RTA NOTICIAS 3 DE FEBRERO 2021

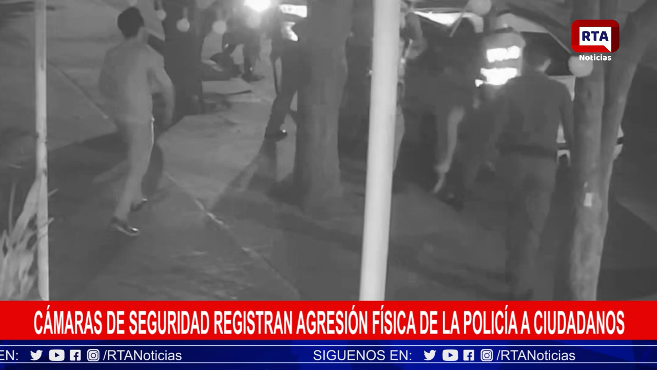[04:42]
en Cámaras de Seguridad quedó evidenciado como policías agreden a varios ciudadanos en el barrio Las Flores de Valledupar en la carrera 19D número 1502
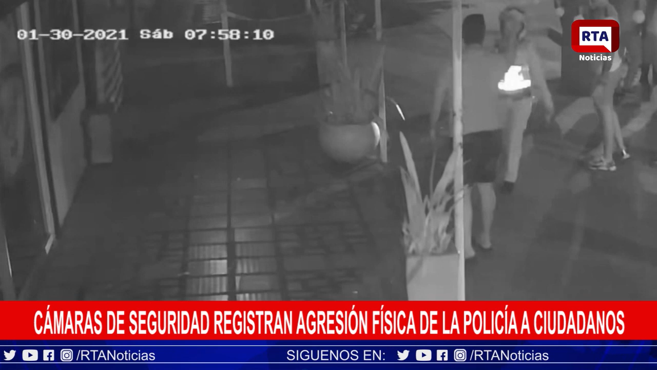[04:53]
en las imágenes suministradas por los afectados se puede ver como una mujer policía arremete a bolillazos contra un ciudadano que muy pacientemente le pide a la dama que no lo agreda La misma mujer policía tomó por el cabello a una joven hasta reducirla También quedó grabado el momento en donde un patrullero ataca al joven que protagonizó el hecho